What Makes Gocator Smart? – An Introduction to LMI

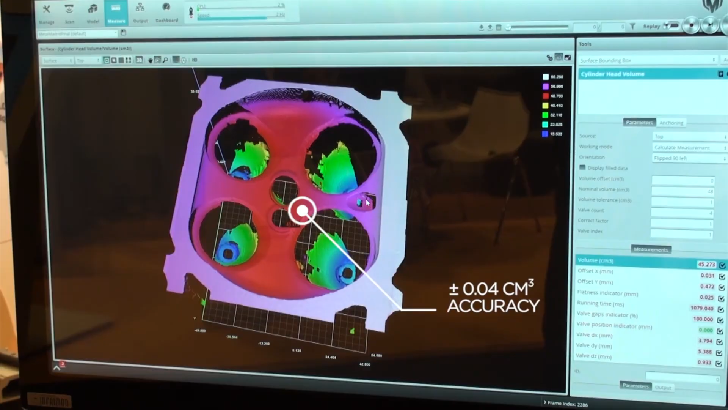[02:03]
moves over scans and that's really where the snapshot technology really comes into play.
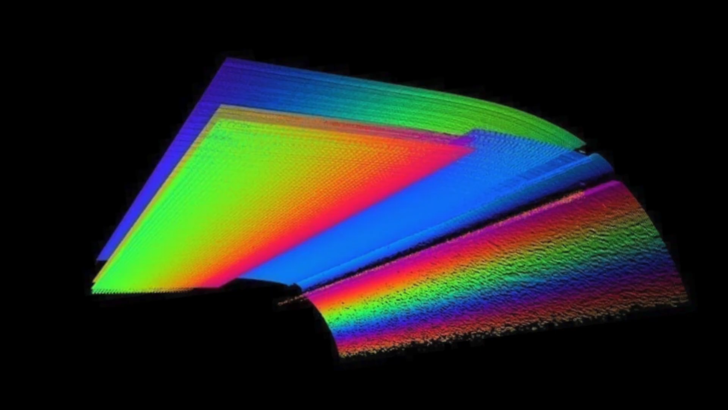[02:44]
We can extract information not only from a single surface but now can also extract it from multiple surfaces.